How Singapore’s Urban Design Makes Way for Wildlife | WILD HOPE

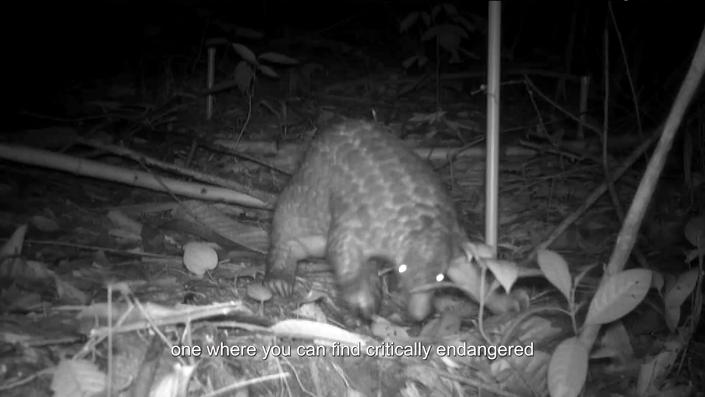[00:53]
one where you can find critically endangered animals living next to people.
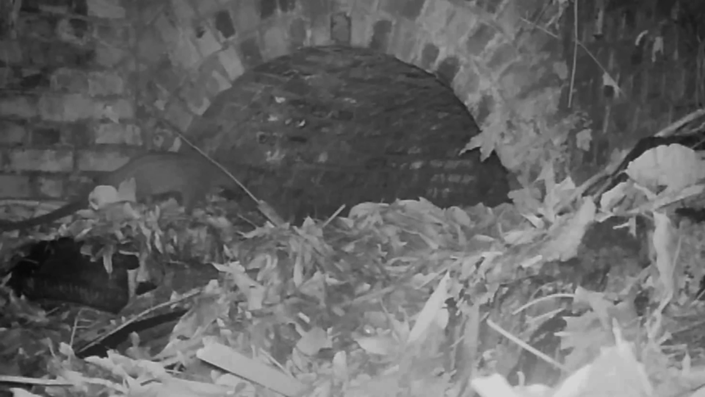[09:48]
civet cats, will be able to use them to cross.